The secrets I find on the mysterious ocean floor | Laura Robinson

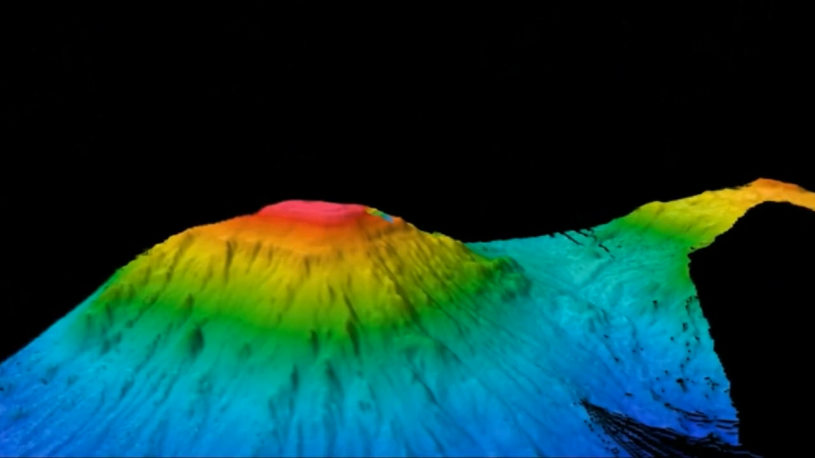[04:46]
So with the maps that we make on board, we get about a hundred-meter resolution,
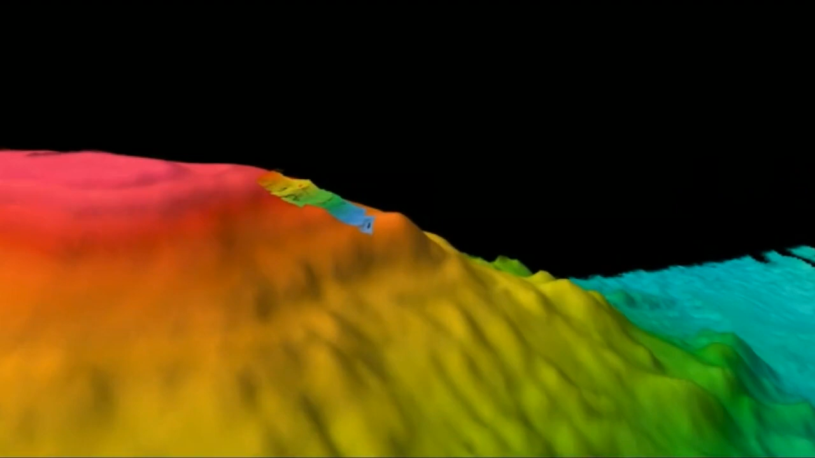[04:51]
enough to pick out areas to deploy our equipment, but not enough to see very much. To do that, we need to fly remotely operated vehicles about five meters off the sea floor,
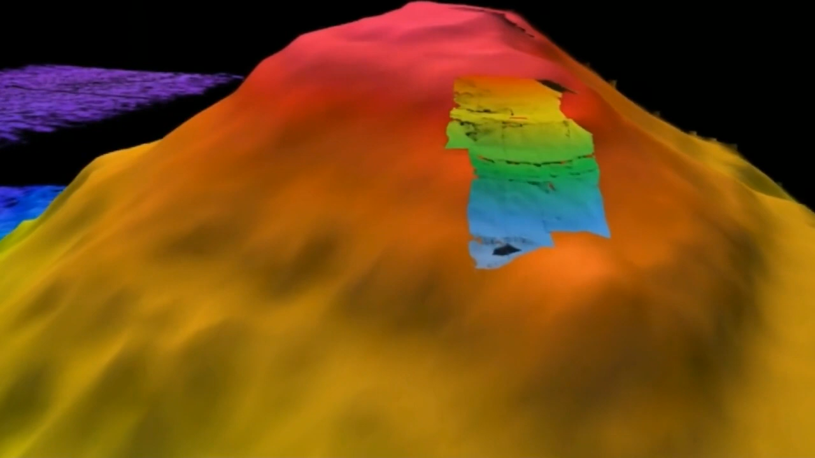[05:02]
and if we do that, we can get maps at a one-meter resolution down thousands of meters.